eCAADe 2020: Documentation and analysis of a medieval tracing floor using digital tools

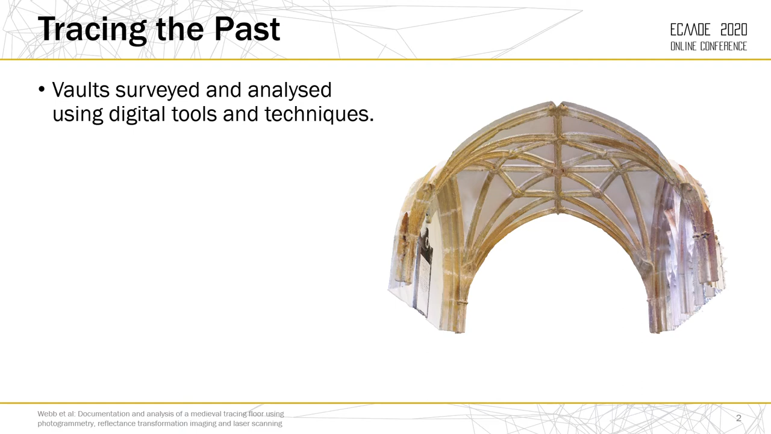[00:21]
Our wider project focuses on the use of laser scanning to survey gothic bogs in England and how we can use this data to better understand these designs.
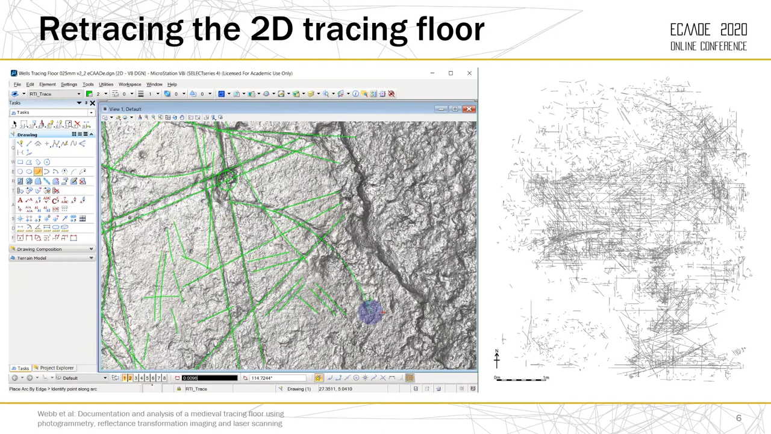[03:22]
James spent many hours tracing the lines and arcs of the floor which you can see in the video here. The drawing on the right shows our initial results. Next we moved on to the built fabric of the yeast cloister to prepare it for comparison with the tracing floor.